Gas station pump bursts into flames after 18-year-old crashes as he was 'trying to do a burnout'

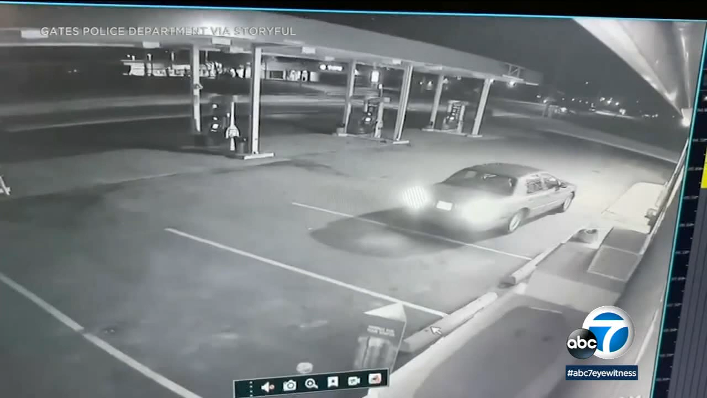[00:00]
Shocking security video from a gas station in Rochester, New York, where an 18-year-old man plowed his car into a gas pump. Police say he was trying to do a burnout early yesterday morning.
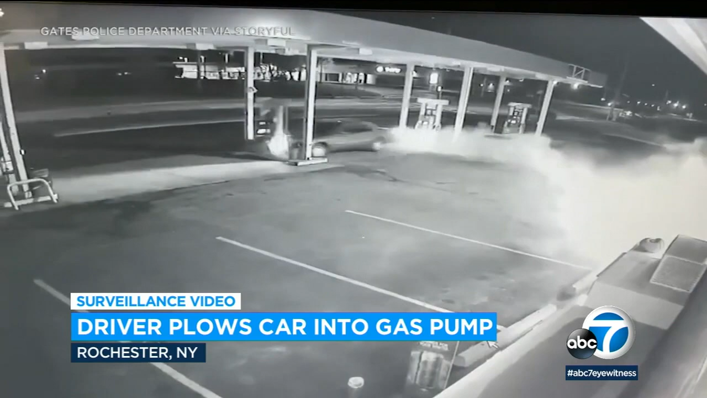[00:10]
Burned out all right, didn't go exactly the way he wanted it. The pump immediately burst into flames. The driver took off, but police managed to identify and arrest him. Hello, I'm Mark Brown.